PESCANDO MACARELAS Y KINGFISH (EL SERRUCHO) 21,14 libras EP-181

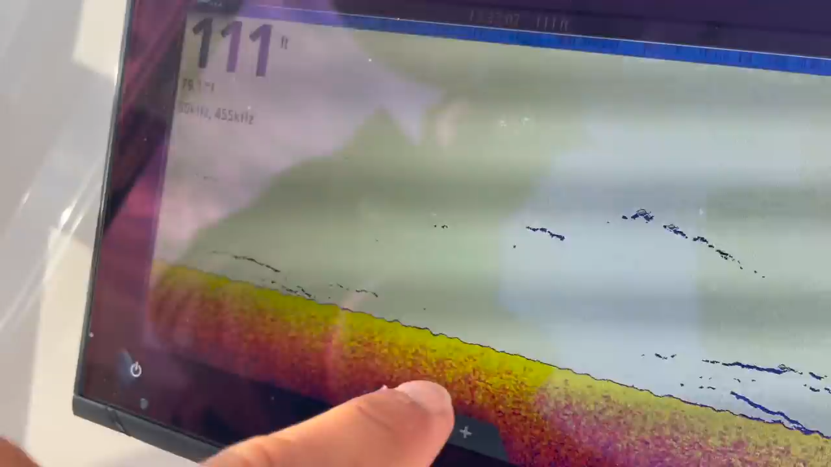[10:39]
On screen: depth 111 ft
¿O pescado largo? Normalmente son serruchos.
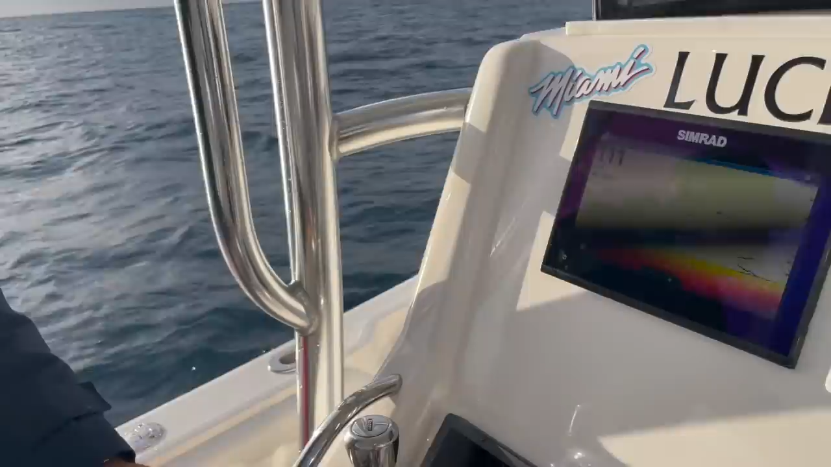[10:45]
Bueno, dice el capitán que estos son serruchos, así que... Aquí está positivo.
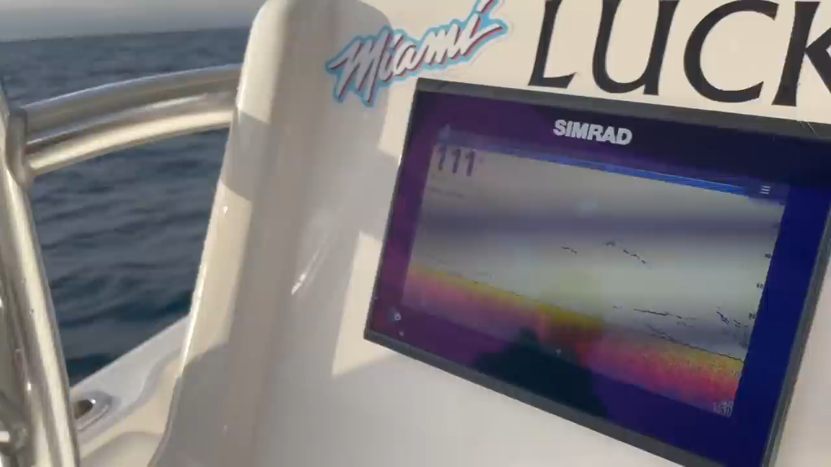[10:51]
Claro. Ah, esto es buena zona aquí. La verdad que esto es buena zona. Mira, que parece que es comercial. Hace rato está dando vuelta por aquí.